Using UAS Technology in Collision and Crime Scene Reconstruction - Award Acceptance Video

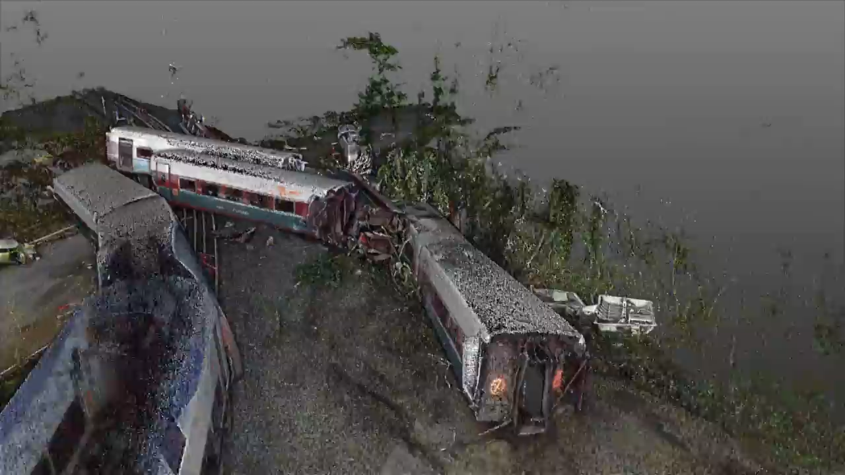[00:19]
Of those scenes, 13 of them were road closures,
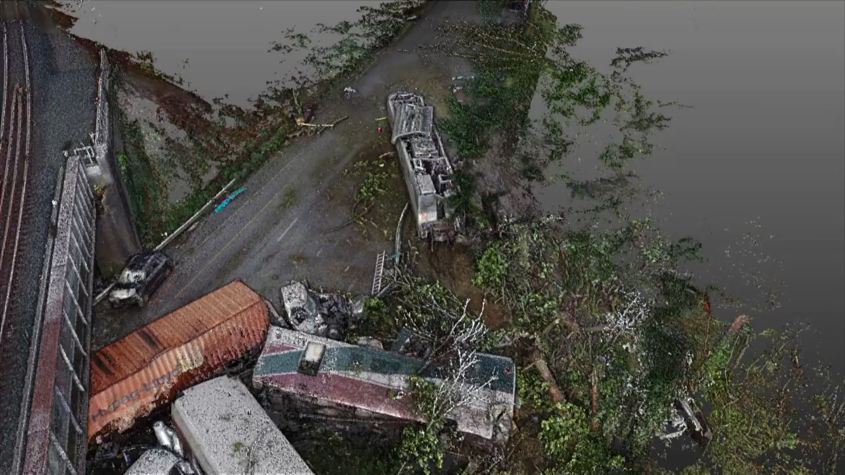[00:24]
saving us an additional 30 hours, saving the State, 600,000 in economic impact. Utilizing the UAV technology with current photogrammetry technology
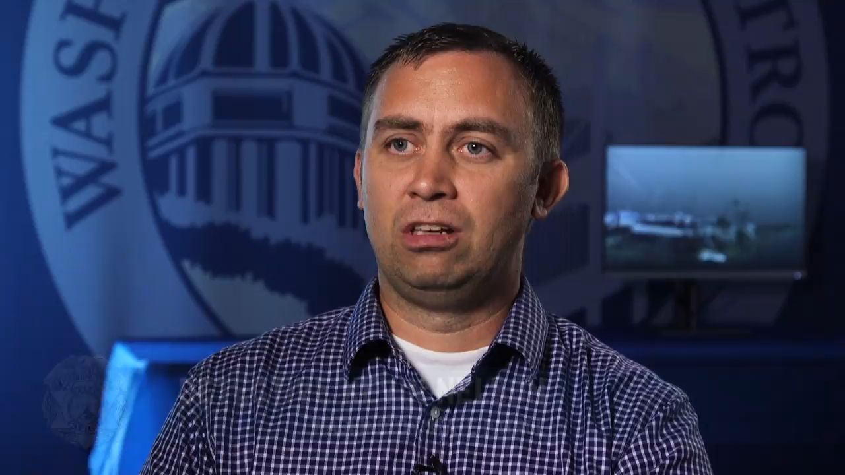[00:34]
results in a great three-dimensional model that can assist in
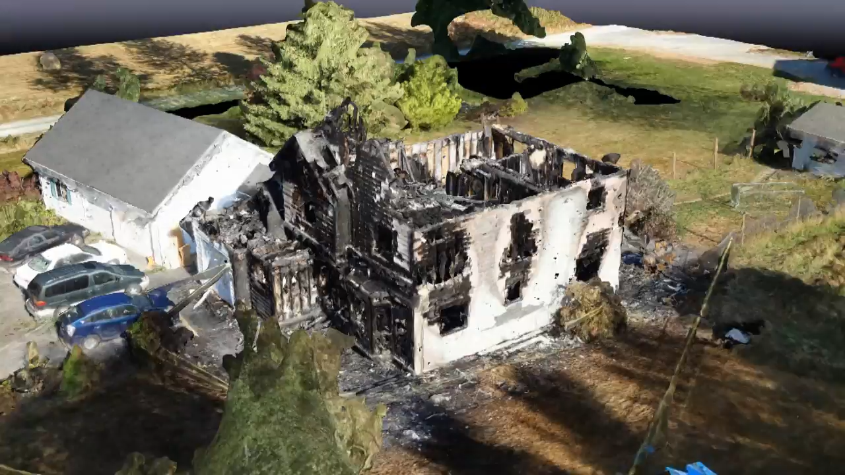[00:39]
visually describing and visually representing crash and crime scenes.